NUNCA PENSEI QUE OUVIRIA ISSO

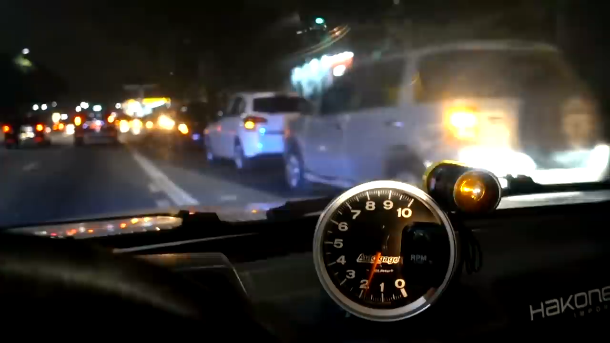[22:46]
Ó a fila. A fila, pai. Só pra abastecer o carro.